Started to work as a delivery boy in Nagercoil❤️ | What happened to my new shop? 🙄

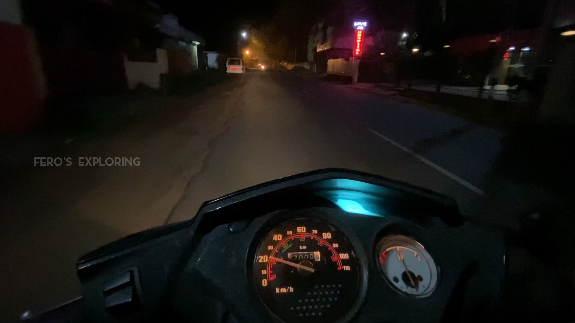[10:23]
ஆர்டர்ஸ் எதுவுமே வராதனால அப்படியே நான் வீட்டை நோக்கி நகர ஆரம்பிச்சிட்டேன். மிட் நைட் நேரம், ஆளே இல்லாத ரோடு, மன நிம்மதியான ஒரு ரைடு, அப்படியே சோலோவாக ஒரு வைப்பில் இந்த டேயை நான் என் பண்ணுறேன்.